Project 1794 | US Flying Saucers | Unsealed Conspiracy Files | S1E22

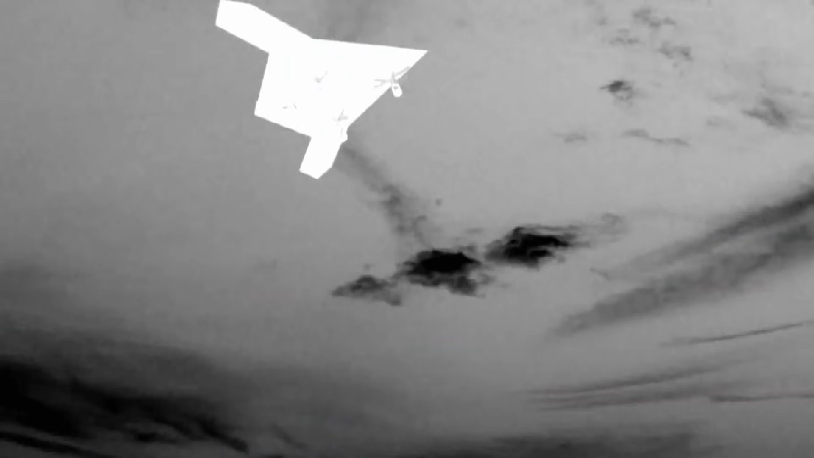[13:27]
In many ways, the X-47B bears a close resemblance to Project 1794.